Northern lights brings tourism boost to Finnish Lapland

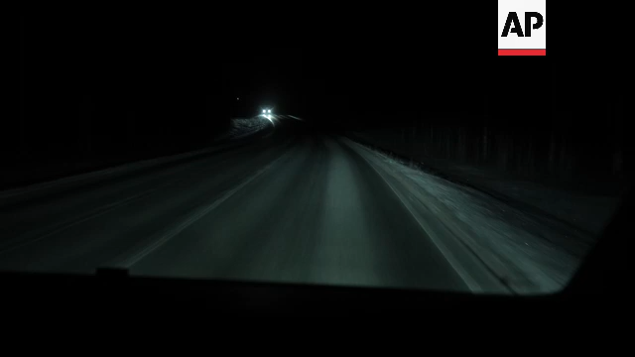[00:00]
So we are going to the north side of Elvaniemi, about half an hour drive to a very private place where there are no lights, no street lights, nothing, it's totally dark.